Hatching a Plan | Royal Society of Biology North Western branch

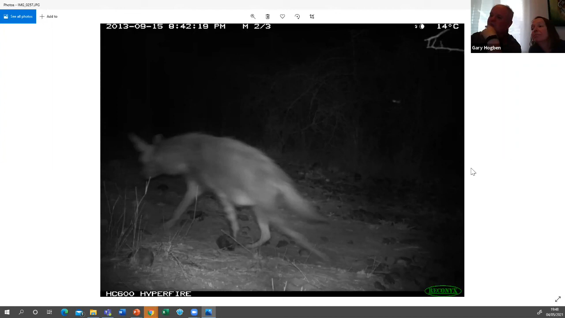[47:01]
you can see that we saw them moving around especially after dark and our camera trap did catch this rather wonderful picture of uh uh of an antelope kicking um
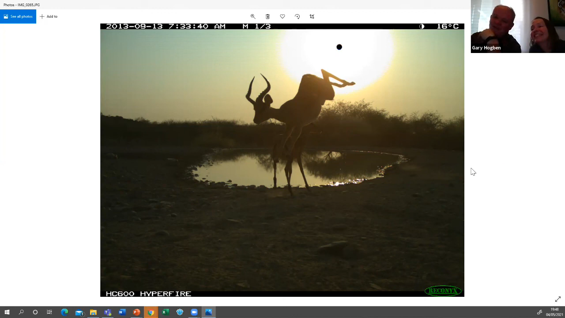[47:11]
at the waterhole so that's uh that image has uh has won a few prizes over the years so we'll um and considering it wasn't taken by a human with a camera it was just a a box struck to a tree i think it's a it's a really good image probably the best ones down the ones that most people like are these pictures of a leopard coming towards the camera
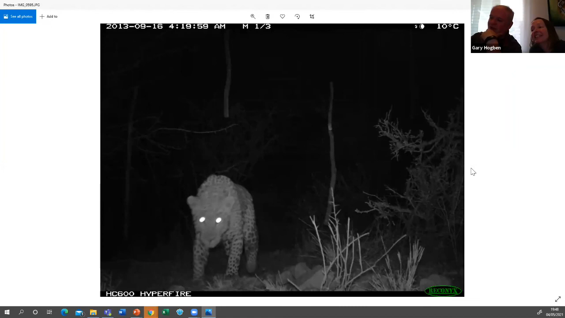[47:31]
so very inquisitive leopard indeed and you can see that it's been caught this leopard before because they it has just on its neck there it has
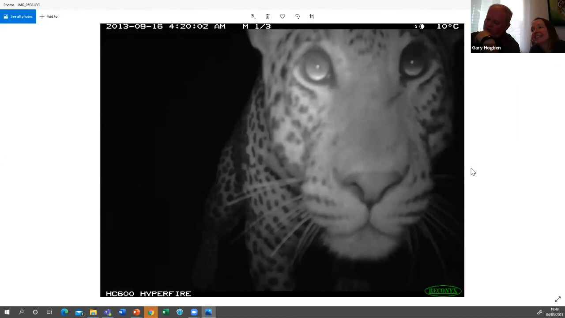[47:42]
the uh um uh tracking device so this is one of the leopards that they've been following it basically sends a text message every 12 hours telling the scientists where it is so it's more reliable than your average teenager uh but um it's certainly uh an inquisitive animal um they have this lovely uh picture of cheetahs again as well so walking